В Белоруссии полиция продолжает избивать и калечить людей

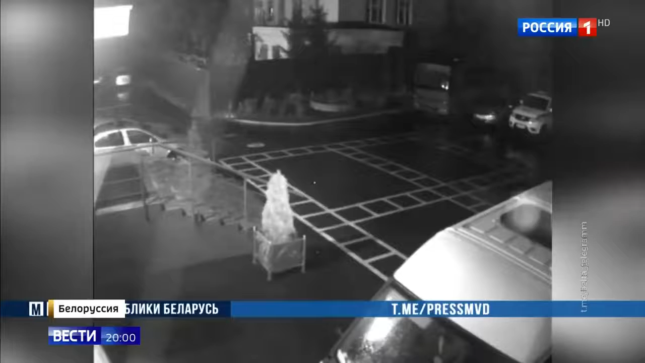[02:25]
Вот на кадрах с камеры видеонаблюдения неизвестный бросает в машину, стоящую у здания РУВД, коктейль Молотова.
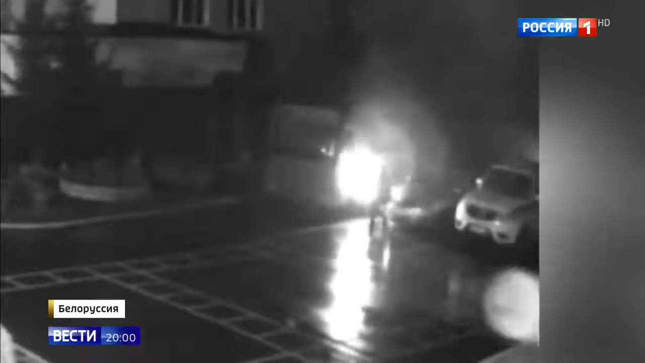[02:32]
На этот раз пожар удалось погасить.